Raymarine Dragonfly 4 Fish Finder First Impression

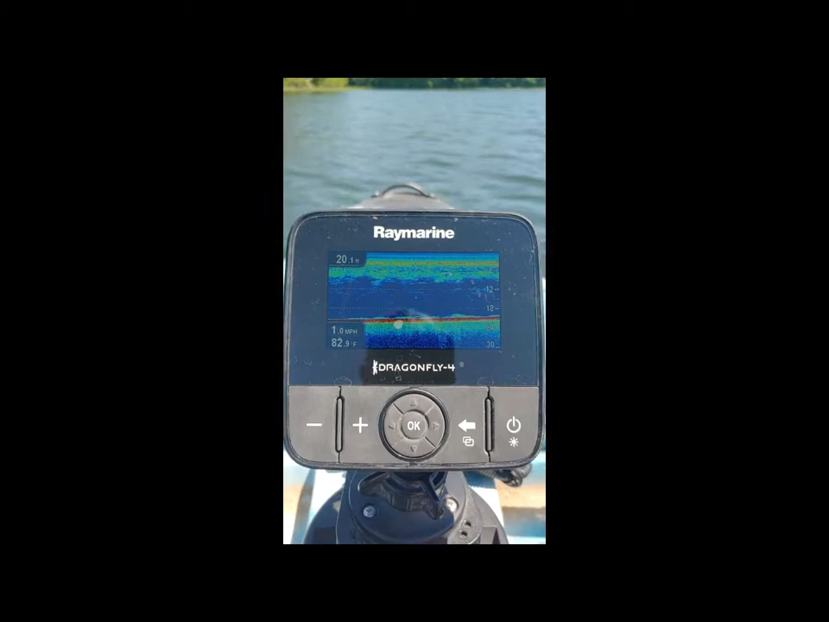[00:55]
On screen: water 82.9°F
I think right now. I just need to adjust the sensitivity on it got a lot of a lot of
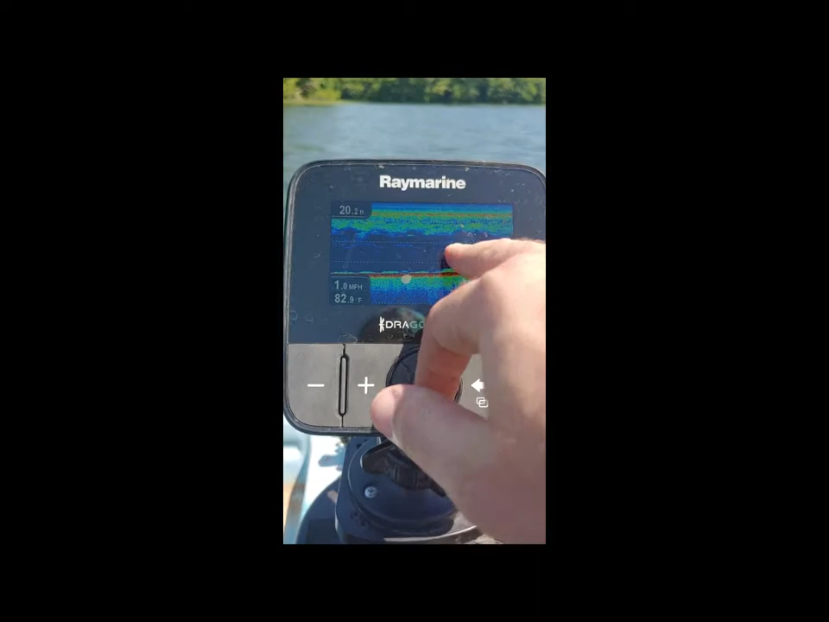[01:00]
On screen: depth 20.2 ft, water 82.9°F, speed 1.0 mph
Disturbances throughout the water what I've found is that that's not necessarily fish it you know could be debris it could just be Differences in the water like the current and things like that
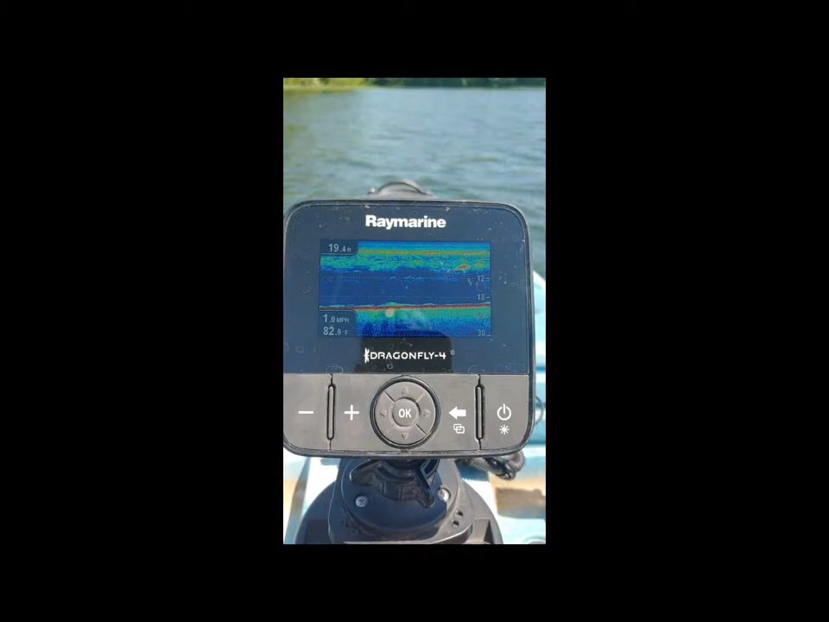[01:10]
On screen: depth 19.4 ft, water 82.9°F
so in that sense, I wish it wasn't as
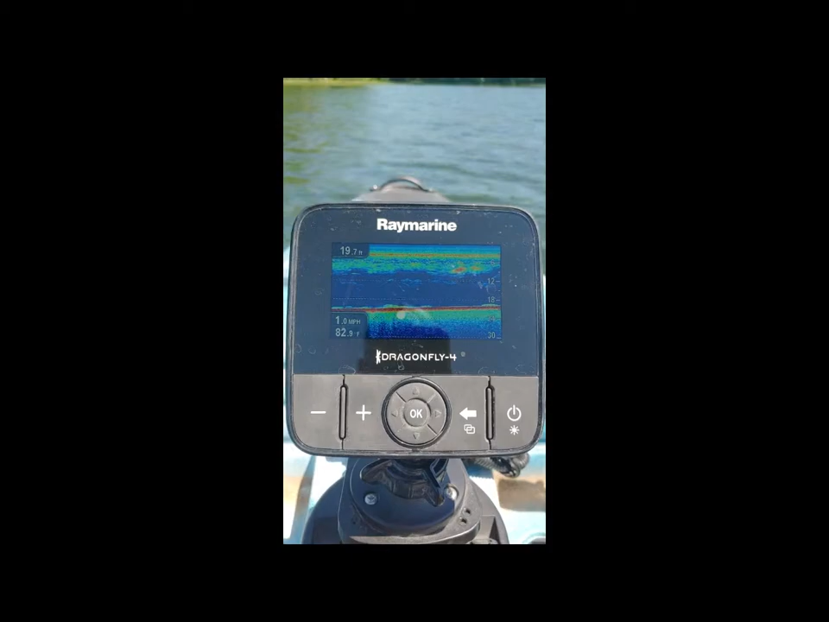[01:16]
On screen: depth 19.7 ft, water 82.9°F, speed 1.0 mph
as sensitive but overall Pretty good not really on anything right now,
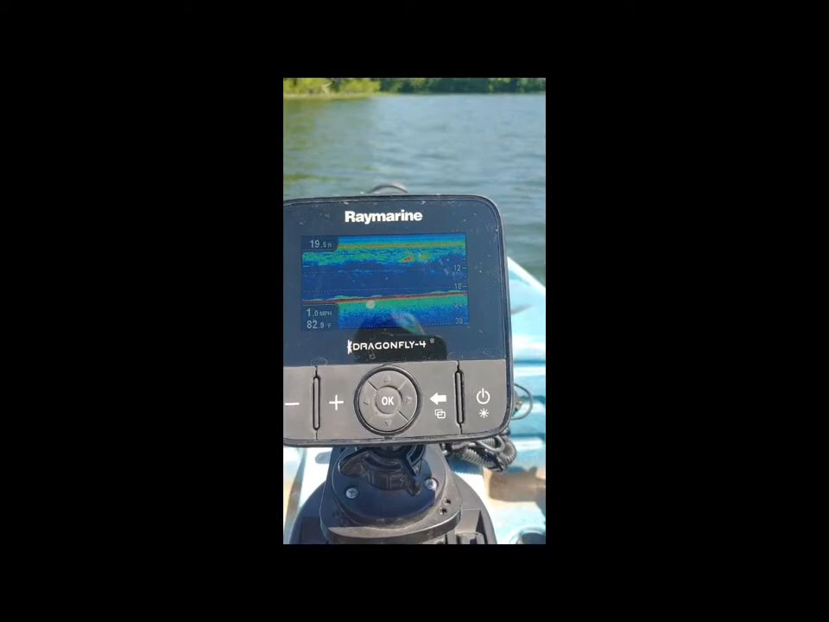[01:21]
On screen: water 82.9°F
but whenever you do that though we'll go through kind of some of the features
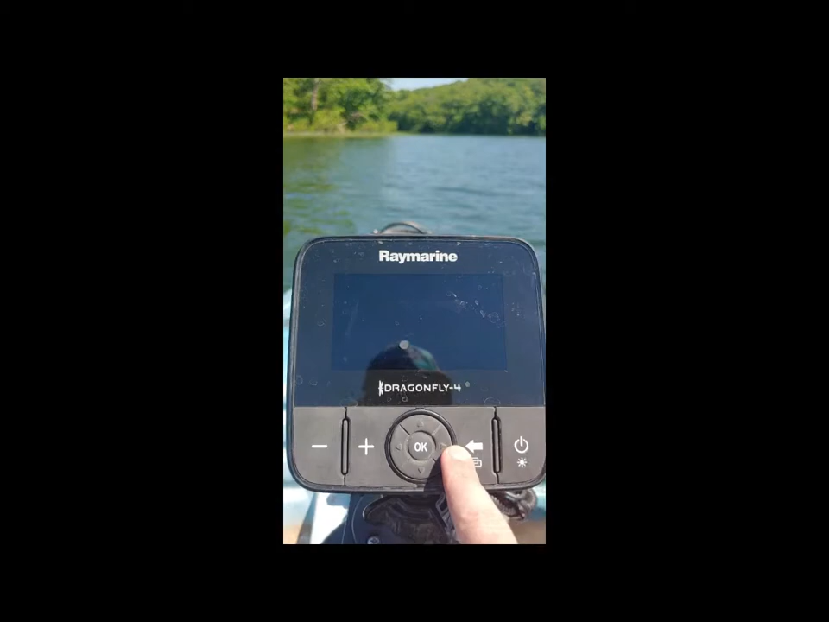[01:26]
So you got the sonar Show you the down vision So here's the down vision can't really see it.